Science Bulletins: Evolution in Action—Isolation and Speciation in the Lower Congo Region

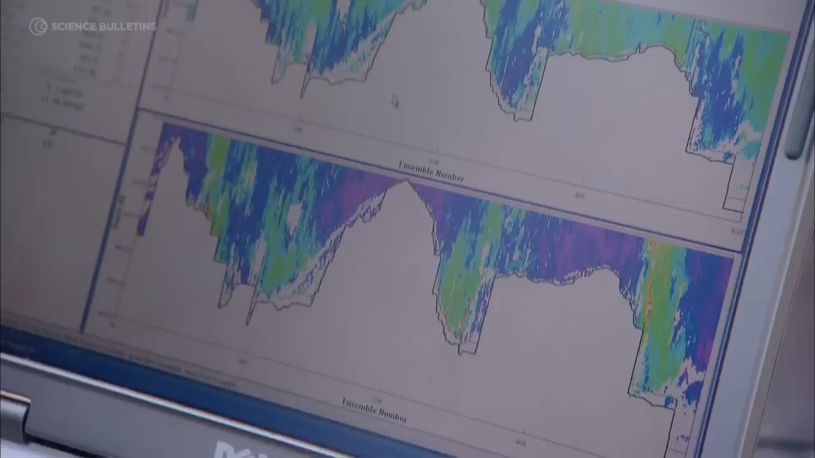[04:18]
415 feet and then it drops off to 550 plus. So we got this, it's like a big crack.
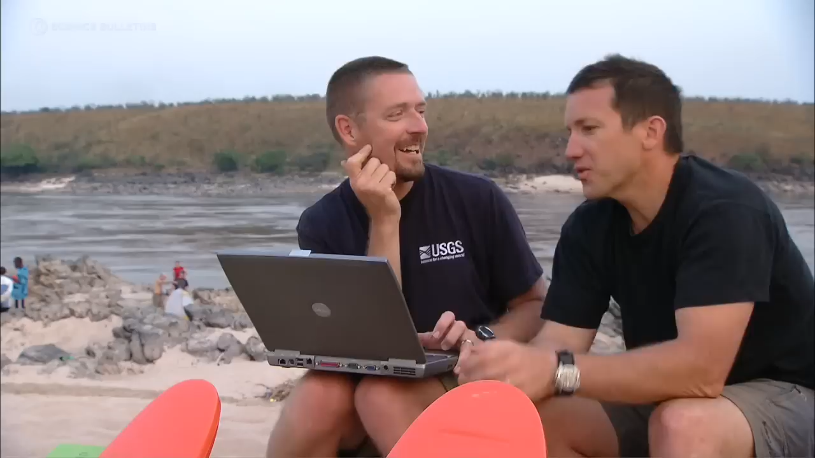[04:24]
Oh, so that's where they find Mundelli Bureau, right in here? Right at the cliff. It's that sheer wall that comes down.
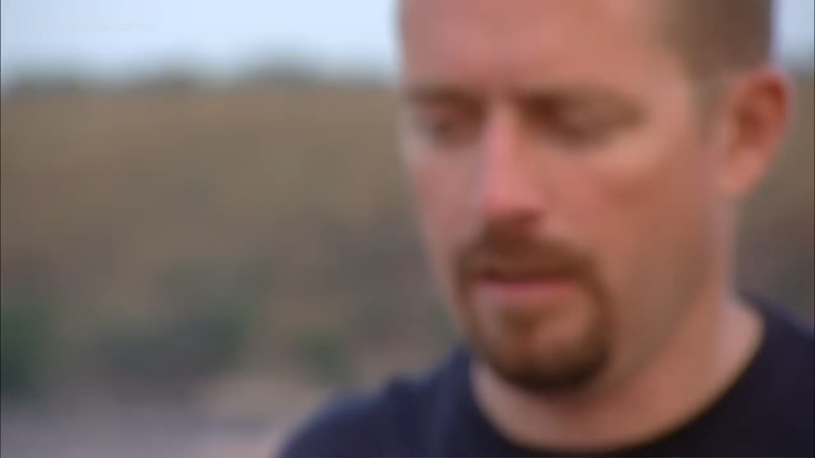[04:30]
That is pretty cool. That was pretty cool. That's, I mean, the velocity was extreme in there.
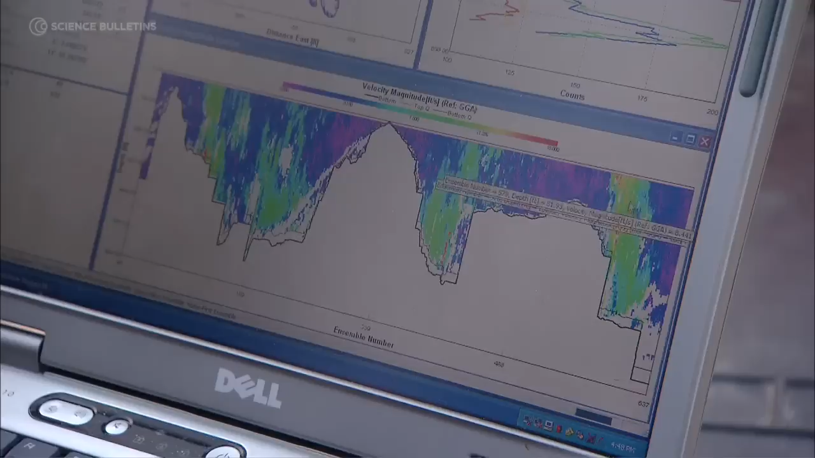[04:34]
It was pretty fast. 10 to 14 feet a second. So the red and the yellow are the fastest.
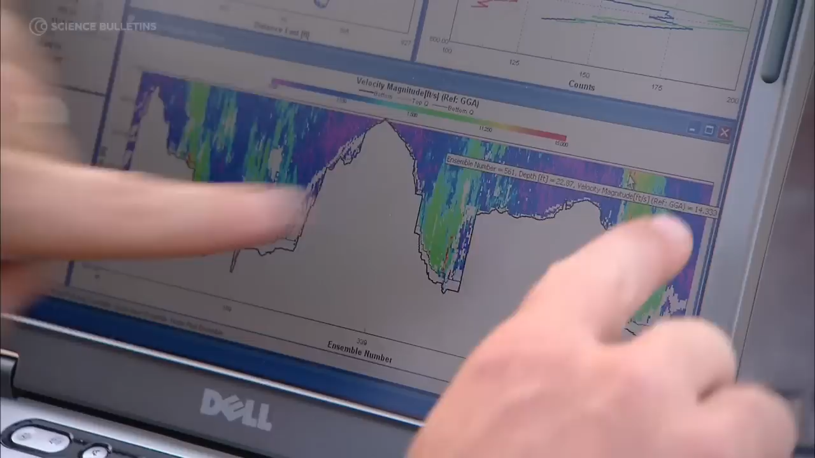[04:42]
What we're finding here are walls of water. Velocities at the surface going in one direction extremely fast go down to 100 meters,